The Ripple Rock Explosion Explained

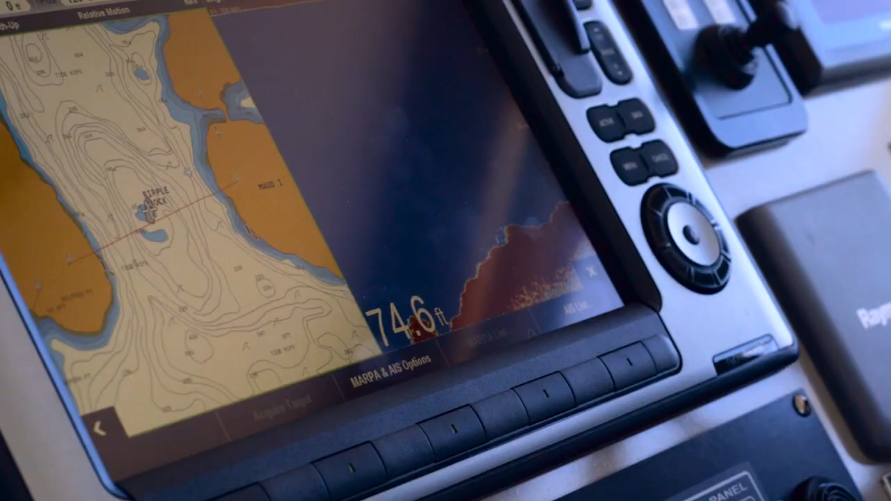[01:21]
So this used to be nine, ten feet below the surface.